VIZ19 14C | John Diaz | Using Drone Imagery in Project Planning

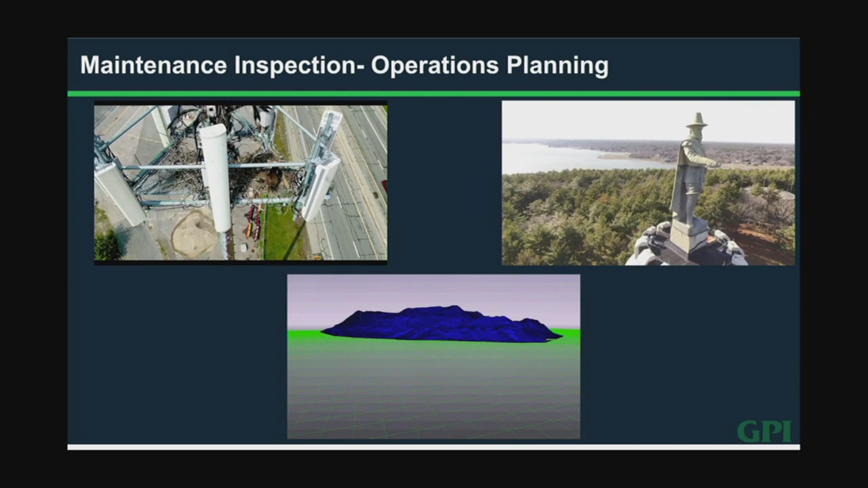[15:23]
spot right there that was a um a gravel pit for one of the big construction uh suppliers up in mass and it was flown completely